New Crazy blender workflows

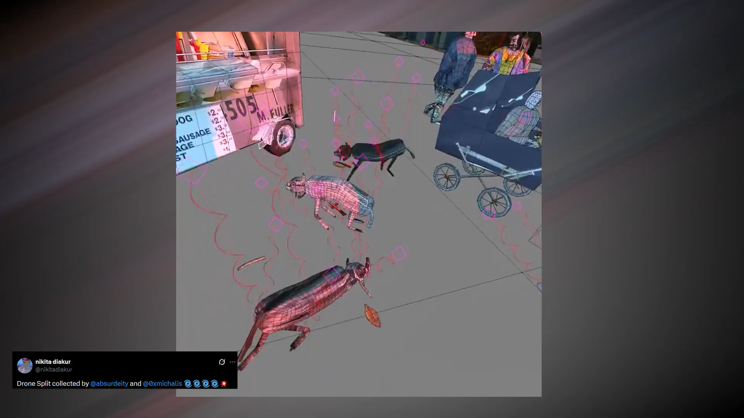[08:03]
On the surface, it looks extremely simple. Basic shapes tracing real objects, paired with real world textures, but that simplicity is deceptive.